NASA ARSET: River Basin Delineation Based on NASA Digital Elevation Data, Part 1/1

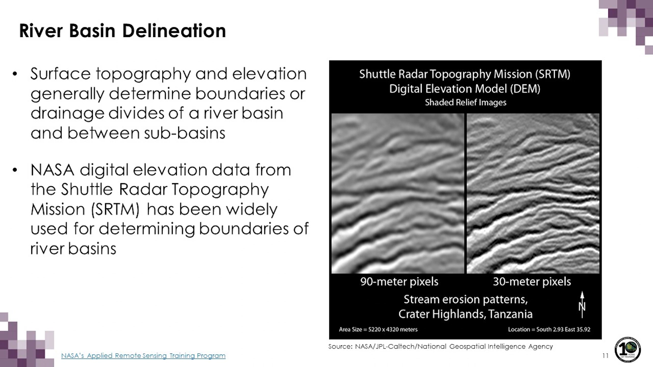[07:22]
This is over Tanzania. And this is 30 meter SRTM data, elevation data. This is 90 meter resolution data. As you can see, the terrain can be seen. You can see the channels in between. So you can see where the drainage divide is. And so these data are widely used.
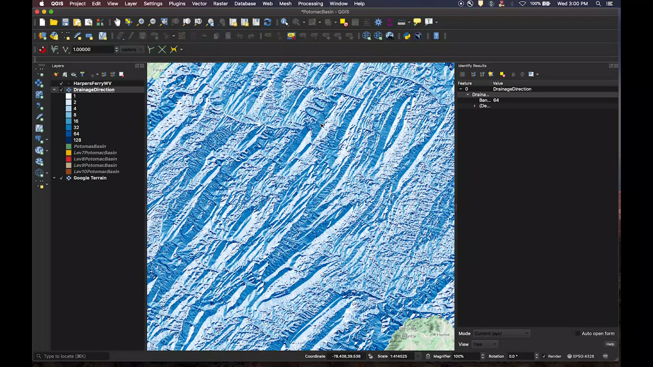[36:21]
So if I zoom in a little bit more, we should be able to see that a little bit better. So again, we use the selection tool, and we can see that, you know, value one is draining to the east,
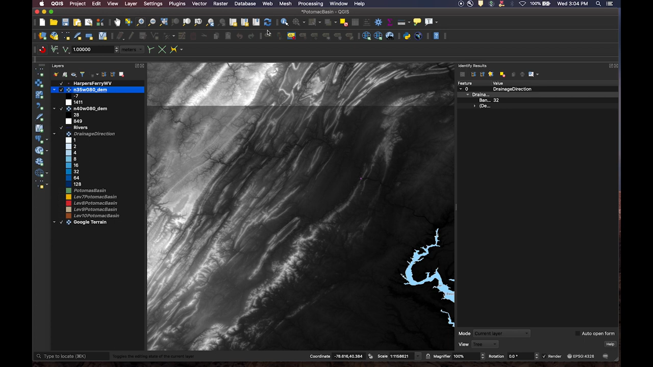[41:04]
And once that's added, we're going to merge these in the same way that we merged the drainage direction files. To do that, we'll click on the raster and we'll go to miscellaneous and then to merge.
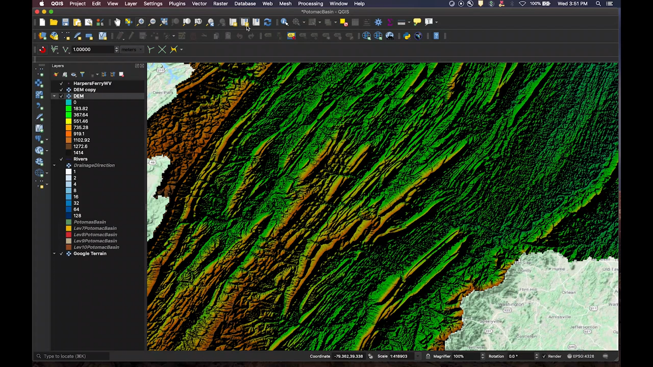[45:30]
So I will zoom back to the extent. So now we can see that we have a very nicely visualized digital elevation model with hillshade.